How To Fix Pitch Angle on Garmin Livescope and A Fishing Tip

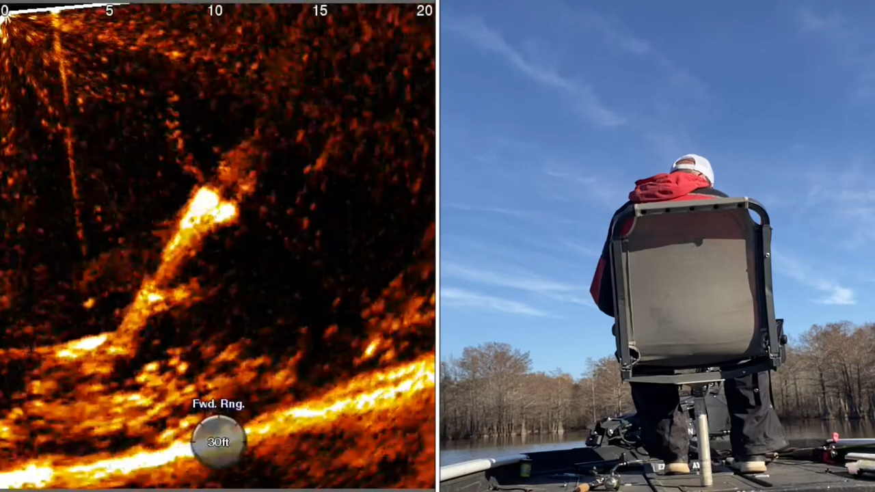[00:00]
all right in this fish catch you'll kind of see uh a little technique i use sometimes when i get a fish to look at it he'll he really show an interest in it is what i'll do is i'll reel it up five or six turns of the reel handle real quick straight above his head and oftentimes that running action is what gets them to bite and i just reel it up five or six times the bait shoots up and a lot of times they'll boom they'll chase it right on up and get it
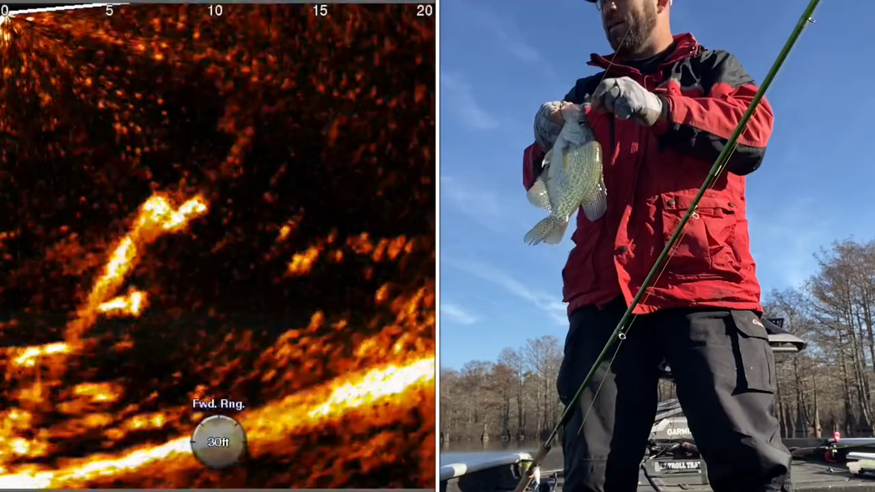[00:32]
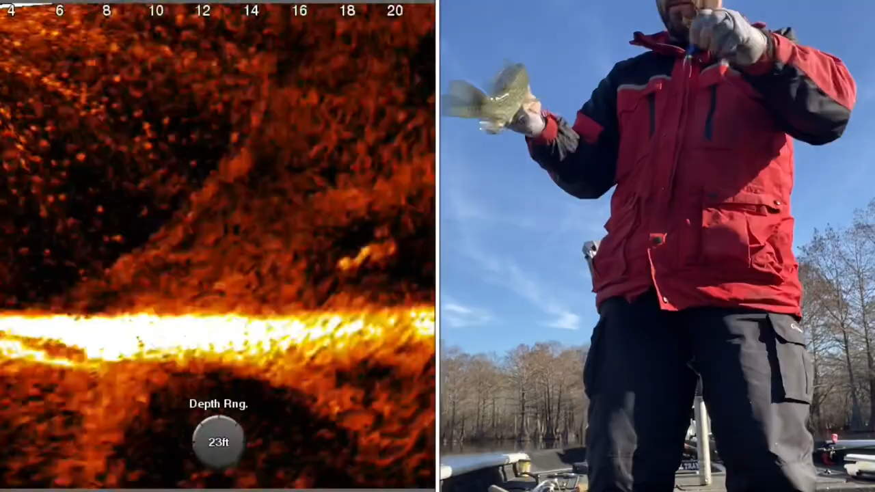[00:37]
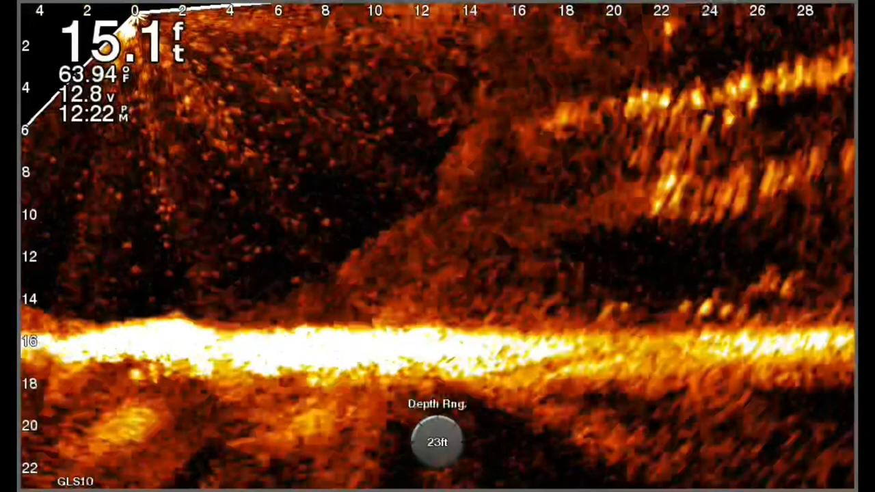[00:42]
On screen: depth 15.1 ft, water 63.94°F
all right today's tip is concerning if you're ever on the lake and you see that your bottom level is either canid one way or the other and it doesn't actually match the bottom so that's easily adjustable go to sonar set set up click on that then you'll scroll down to installation which is at the bottom right there then
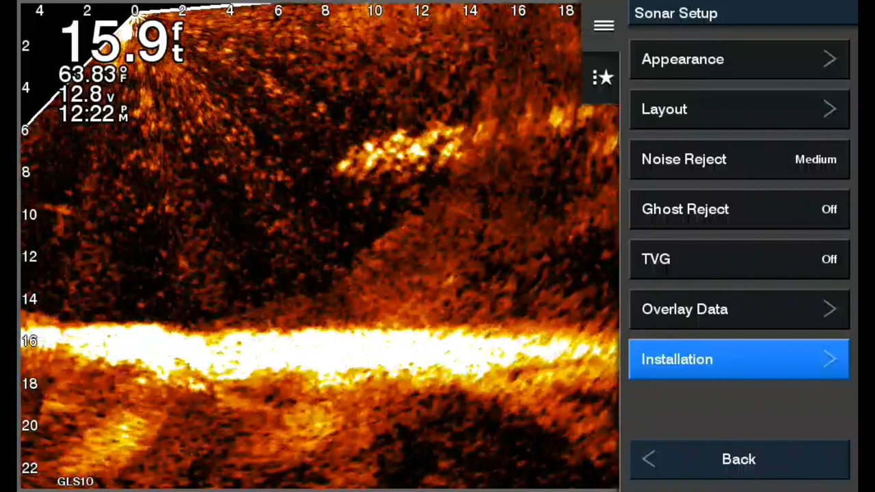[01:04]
On screen: depth 15.9 ft, water 63.83°F
what you do from there is you click the use ahrs off that brings up a new tab flipped and pitch angle we're going to go to pitch angle when you go to pitch angle uh you click on it and it's on default and what you'll be able to see is is if you uh adjust it you can adjust it up down as you see here i'm going flatter and everything like that sometimes it'll get off depending on how um it's mounted on your
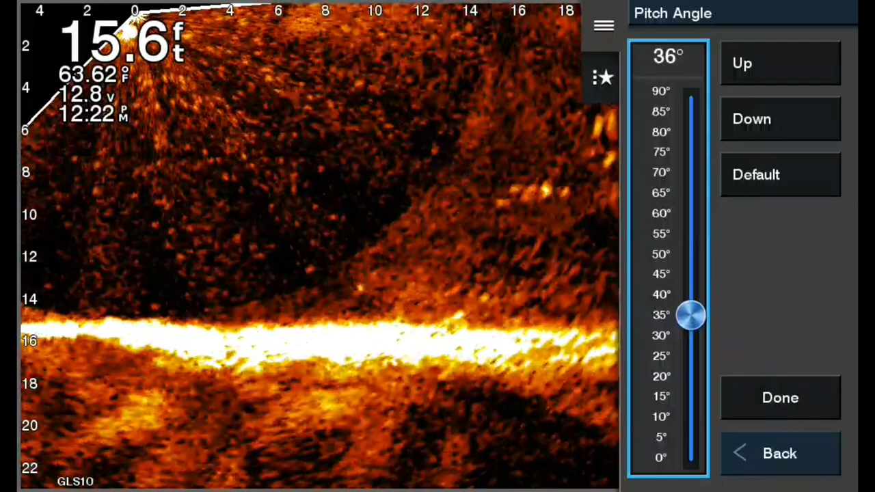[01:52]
On screen: depth 15.6 ft
pointing straight down the channel uh mount it where's perfectly perpendicular uh when you get it to where you want it um you'll go over to done and you'll click done uh just wait one second you'll see where i click and scroll down to done and the reason i say do it like done is that locks it in go
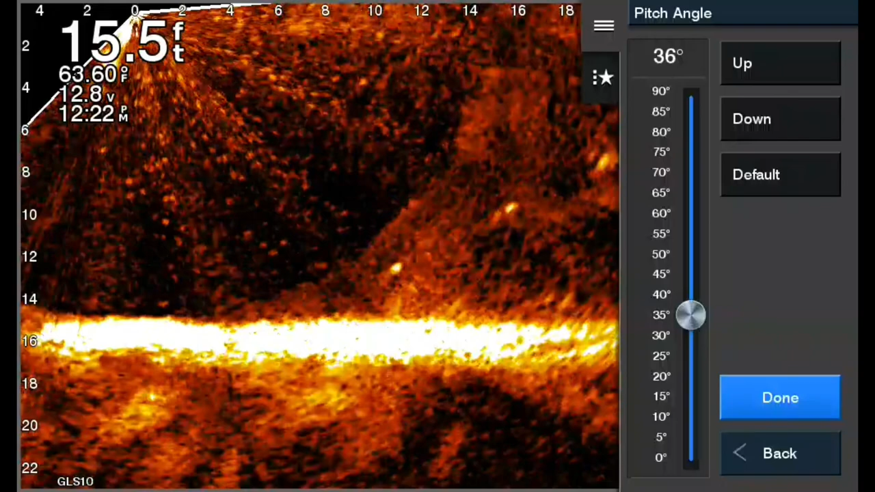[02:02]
On screen: depth 15.5 ft
to done click it now it's going to go all the way back you're going to go back to
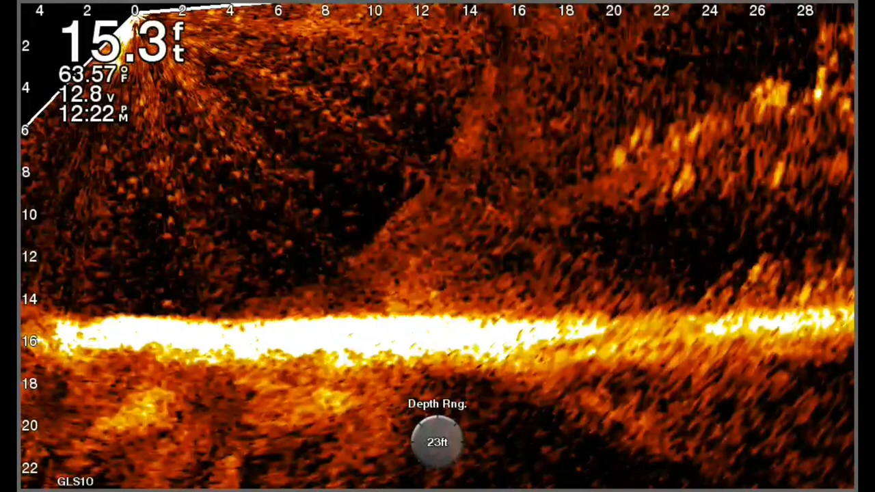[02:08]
On screen: depth 15.3 ft, water 63.57°F
your menu again um go down to sonar setup again uh go to installation again
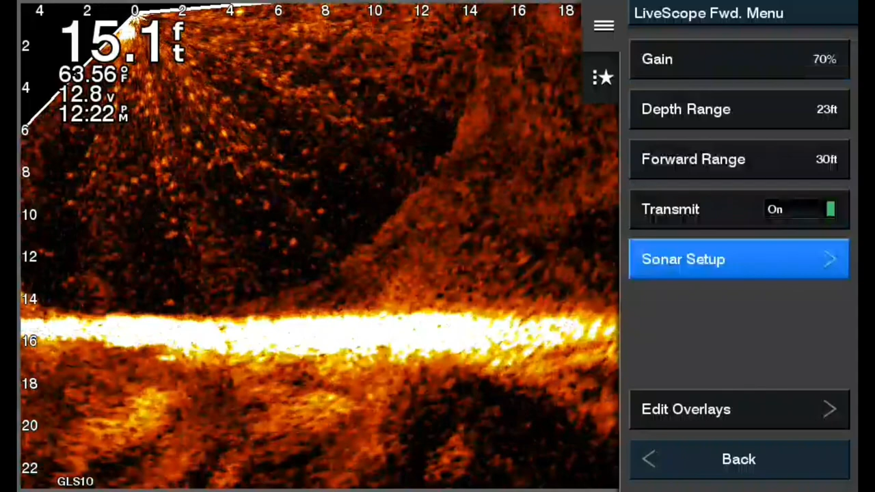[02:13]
On screen: depth 15.1 ft
when you get to installation what we're going to do now is we're going to use uh ahrs
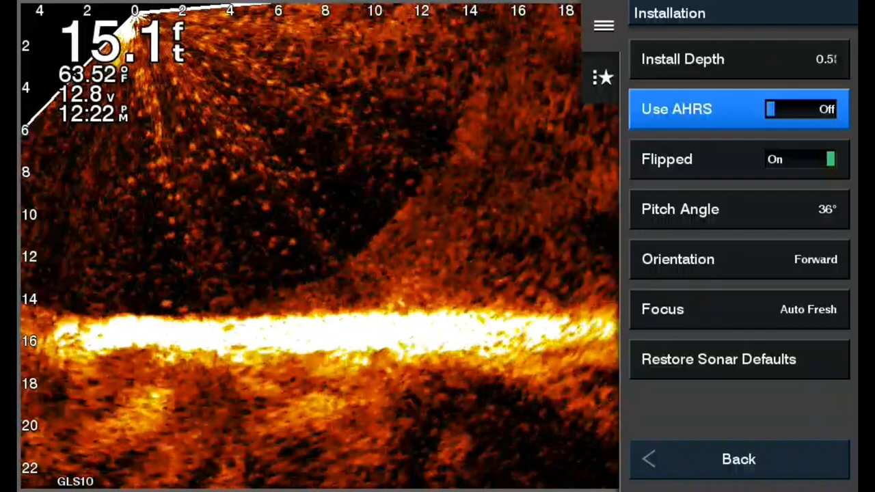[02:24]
On screen: depth 15.1 ft, water 63.52°F
we're going to click that on now remember like we talked about yesterday ahrs is it allows it to stabilize it in rough water and things like that but now that you have your pitch corrected you turn ahrs on and uh you're
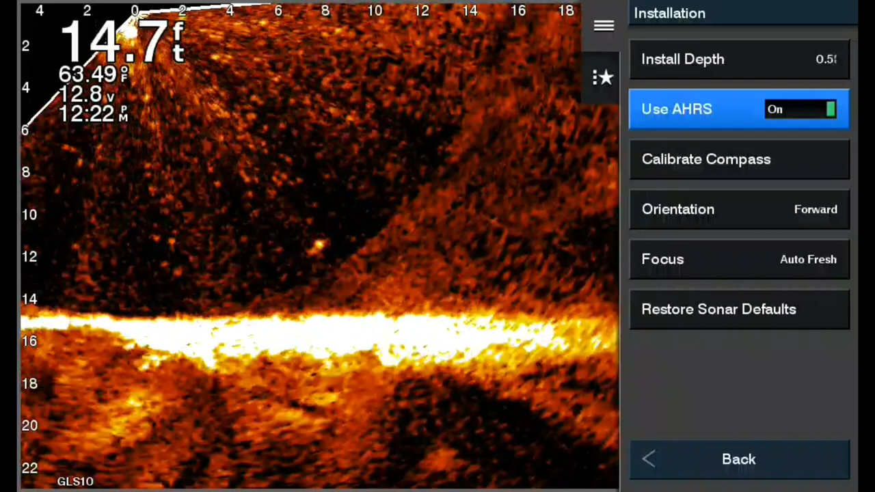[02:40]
On screen: depth 14.7 ft, water 63.49°F
pretty much ready to go but that's how you adjust the pitch angle if it's not matching what it really should be matching um you don't do this often but it
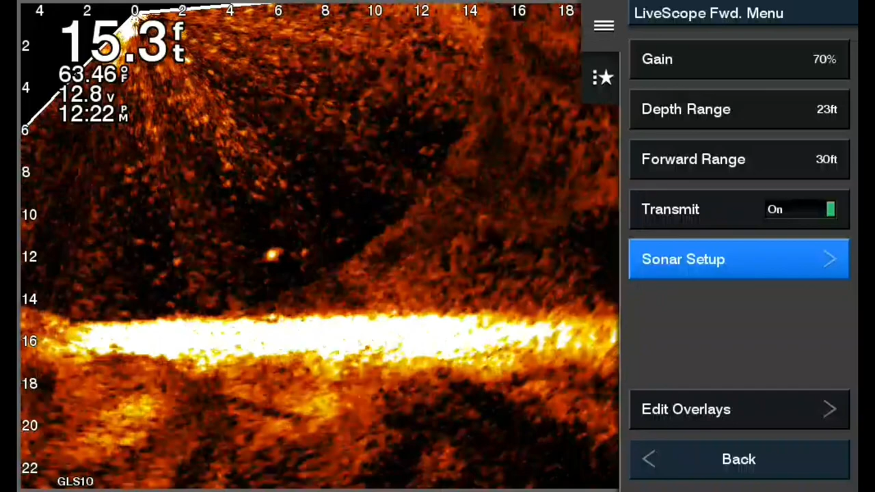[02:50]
On screen: depth 15.3 ft
is something that you might want to know how to do uh if you're out on the water and you'll notice you know it's not lining up right